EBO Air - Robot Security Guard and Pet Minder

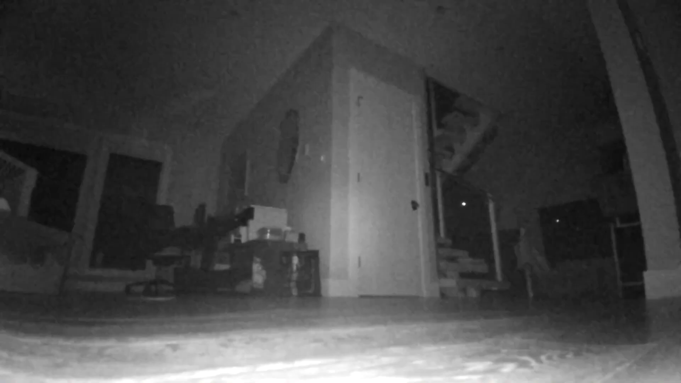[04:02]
However, the more interesting feature, and the main reason I wanted to buy the EboAir, is the cruise security function.
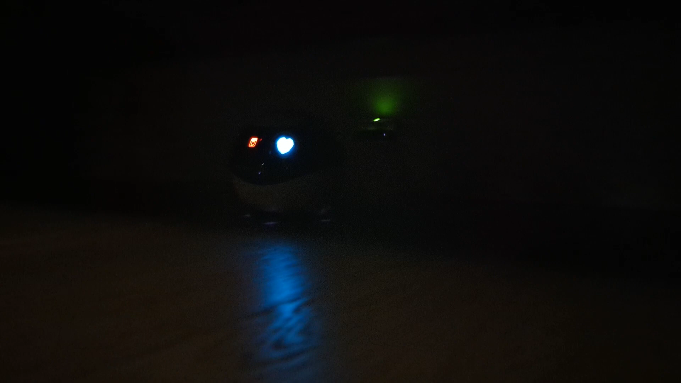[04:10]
Here's where you can schedule your Ebo to perform automated patrols of your house and record audio and video at the same time. Ebo uses artificial intelligence and its sensors to roam around your home for up to three minutes.
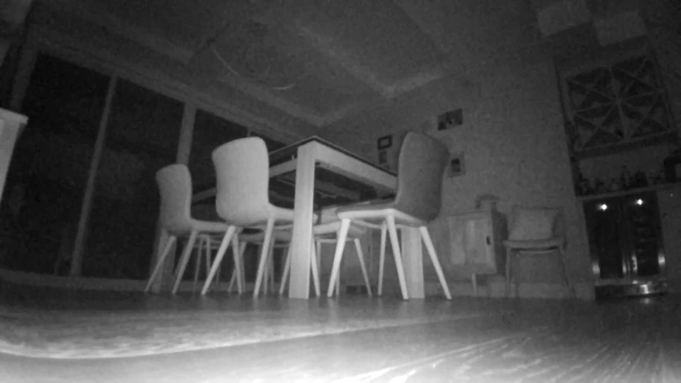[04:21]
In the settings, you can have the Ebo record video footage for the entire three minutes or you can choose to have push notifications of video clips sent to your phone if it detects a human or a pet.
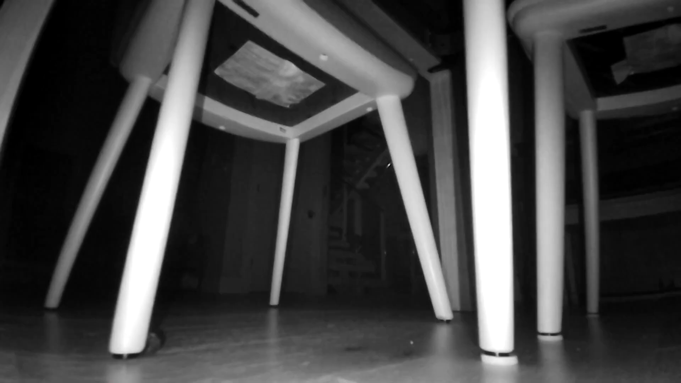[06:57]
auxiliary settings for stopping Ebo from crashing into obstacles, useful for avoiding getting stuck in a tight corner,